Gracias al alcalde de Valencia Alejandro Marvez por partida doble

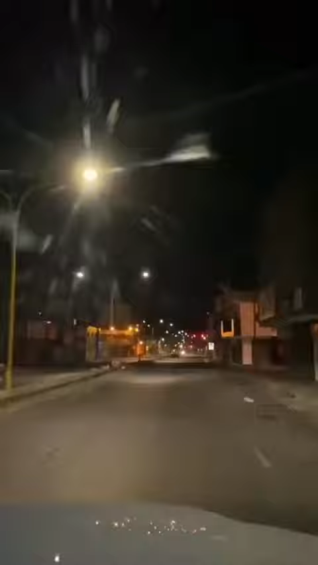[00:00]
Buenas noches, gobernador. Aquí estamos haciendo un recorrido por el laranzazo. Aparte de chequear que la gente esté cumpliendo con lo establecido en el decreto. Bueno, estamos aprovechando y revisar cómo está quedando toda esta avenida. Gracias a ese trabajo articulado con usted, con la gobernación, con el presidente de la república y la alcaldía. Ahora, nueve kilómetros, cuatrocientos metros recuperados desde la viña hasta la redoma del puente del Boquete.